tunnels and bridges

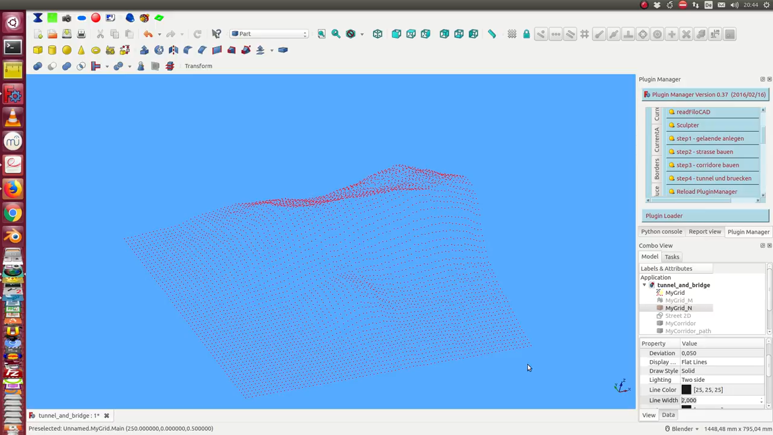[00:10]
this is the first prototype to create tunnels and bridges by a script we start with this red point cloud and we have generated a mesh and a NURBS object for this data okay
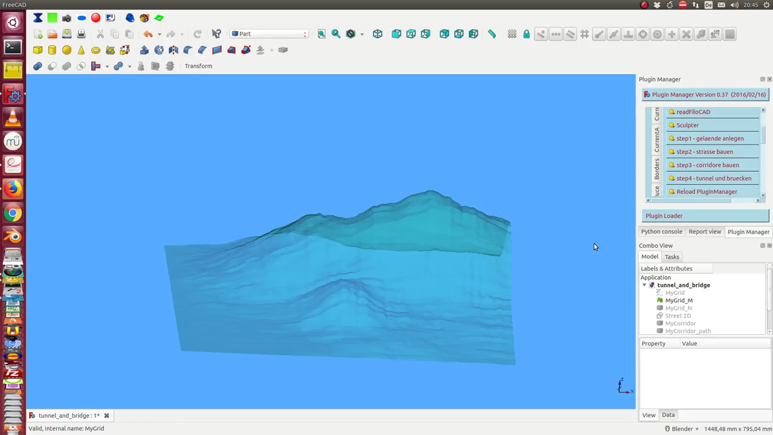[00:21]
and from top view we can display the height
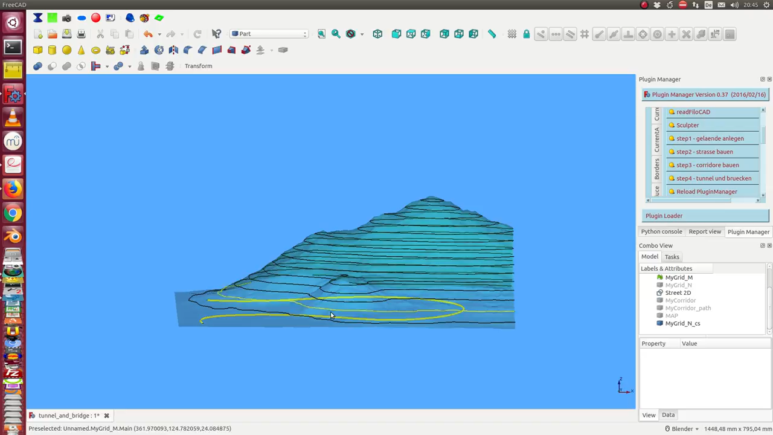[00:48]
up to the heights of our hills and
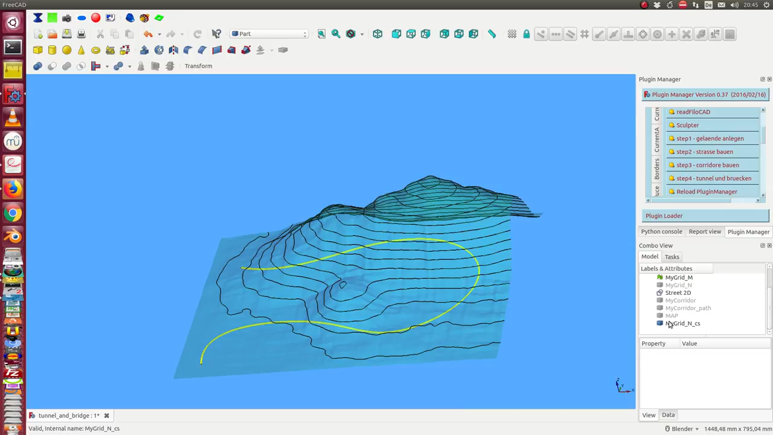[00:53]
okay then we will get this kind of corridor I have demonstrated in the last